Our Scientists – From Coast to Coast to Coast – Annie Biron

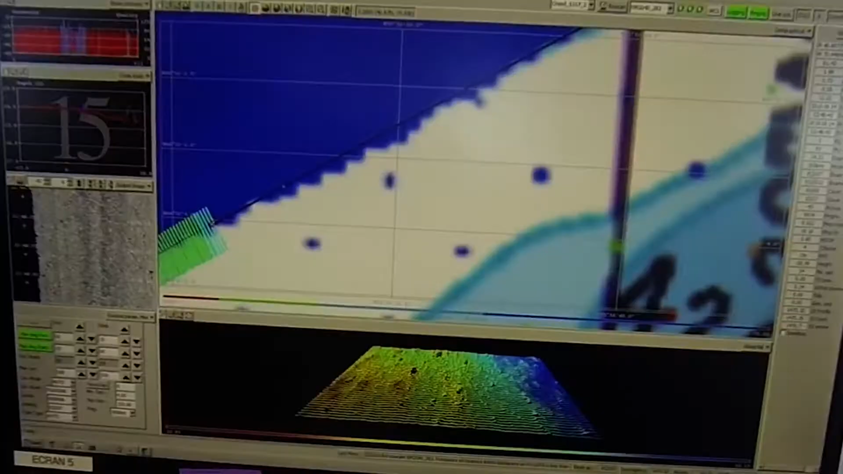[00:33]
Sonar is used at a variety of depths and its range increases with depth.
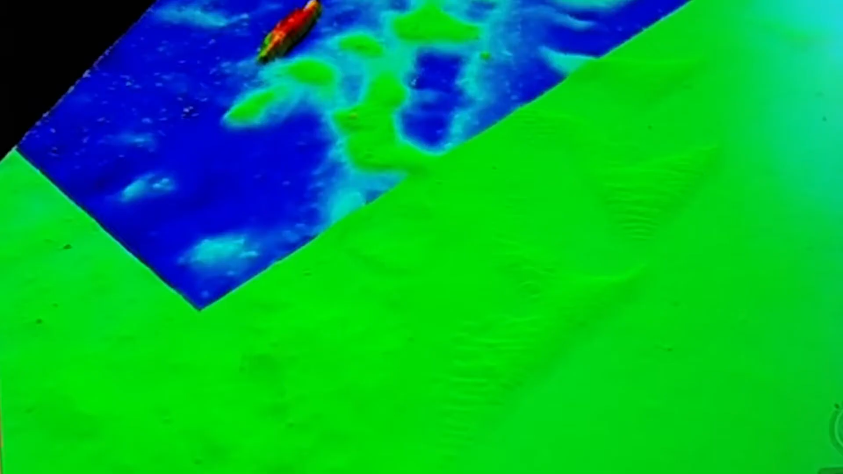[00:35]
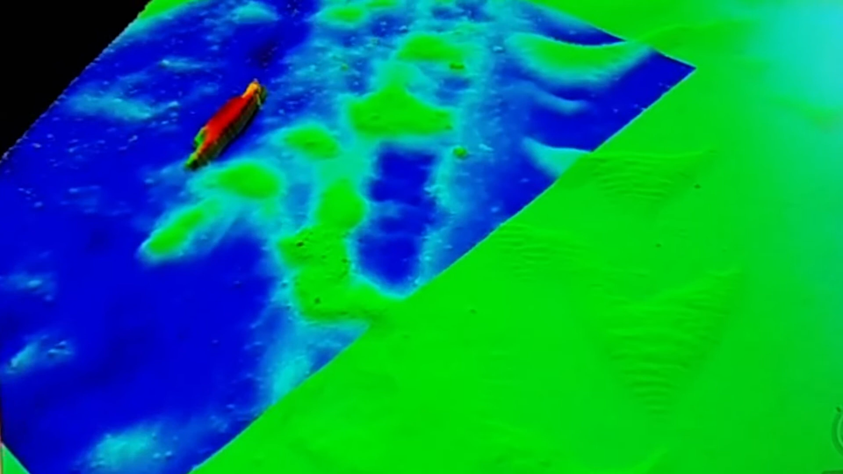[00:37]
These devices are installed and operated on both large ships and small craft and can even be remote controlled or autonomous.